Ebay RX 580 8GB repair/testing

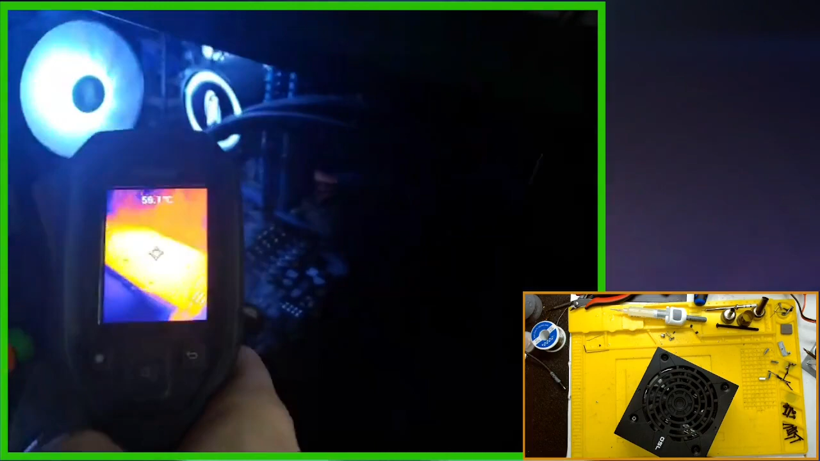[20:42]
Okay, this last little bit of video that I have here is just me checking it out with my thermal camera. Something happened with my audio that I wasn't able to capture all of it, so it all ended up strange. Yeah, this is me checking it with thermal camera, seeing how the card is running in my PC. After 2-3 days of testing, it seems to be running just fine. So it maybe could have been due to the bad thermal paste that it overheated on the other guy. I have no idea. Thanks for watching. Hopefully you guys learned something.